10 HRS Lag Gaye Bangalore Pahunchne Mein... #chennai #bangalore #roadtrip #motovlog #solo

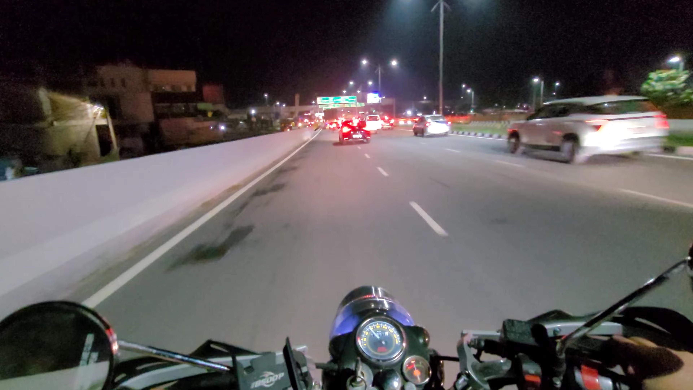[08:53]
राइट लिया तो बैंगलोर जाती है, बहुत ट्राफिक जैम है भई, बहुत ट्राफिक जैम है, यहाँ चता जैम है तो बैंगलोर को गय तक क्या हालत हो ना,
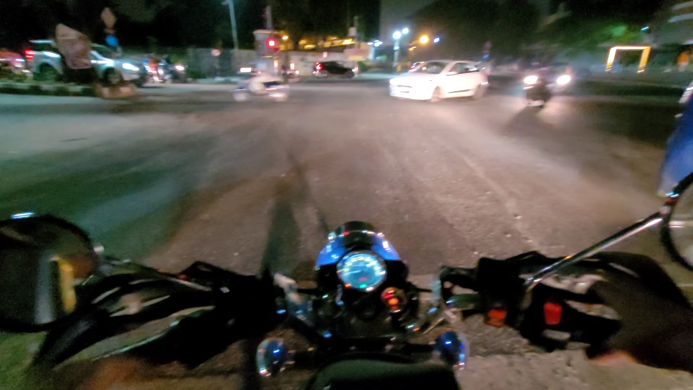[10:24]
तो गैस मैं कररंटली लालबाख के पास हूँ, टाइम जो है, बड़ात के, देस बज़रें, साड़े आठ बज़े इलेक्ट्रोनिक सिटी का फ्लाइवर चड़या था मैं, मतलब वो जंक्शन क्रॉस कर को टिकेट जहां लिया था, साड़े आठ से, सिटी इंटर कर को यहां पूरा ट्राफिक जैम था,
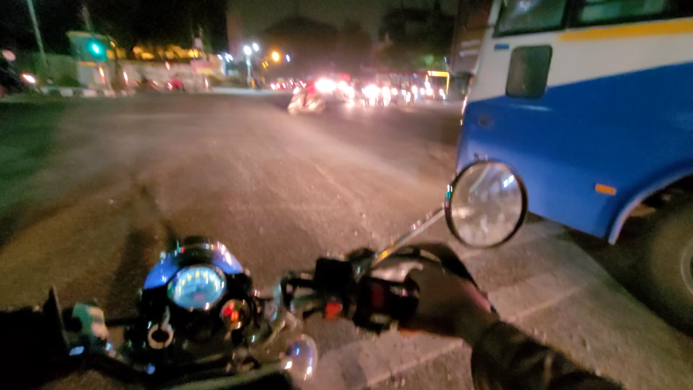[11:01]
यहां और बेज़ादा, यह जो बसस दिख रहें नहीं, जो खड़िया हैं, यह पूरे तमिनारो के बसस यूजली फ्राइडे के दिन यह रोट जैम रहता है, संड़ को एस्ट नहीं कराता है, संड़ को तुरे बसस वापस आ रहे हैं, सिटे के अंदर खलास पढ़ ले जाने,
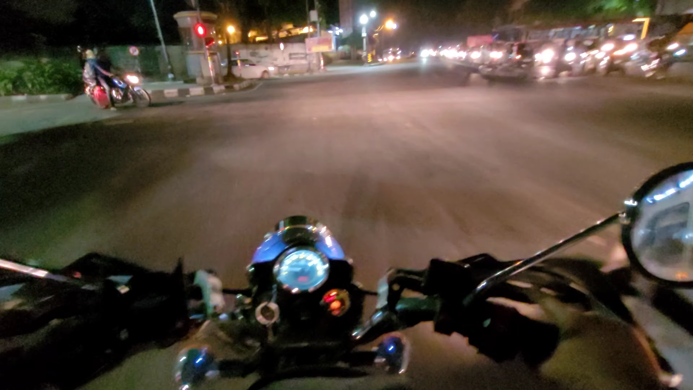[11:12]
और मैं जिस तुक भी जाते रहेंगा, मालम नहीं, जहां भी जाते हैं, पूरे रोट जैम, मैं नो ब गोंगे चन्नी से यह आने, पहली बार इतना टाइम लगा, जाने के टाइम पर भी जिन खाली बैंगलोर से, विशनगीरी तक तीन गहिंटे लगे बारिश और ट्राफिक के वज़ए से, आने के टाइम पर अभी गोंग जा रहा,